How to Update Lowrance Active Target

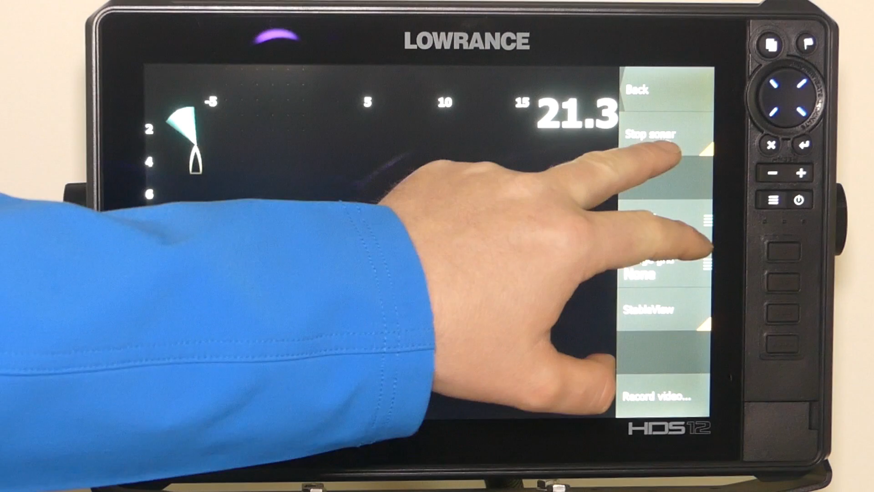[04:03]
So it's very, very important that you do this, especially when your active target transducer is out of the water.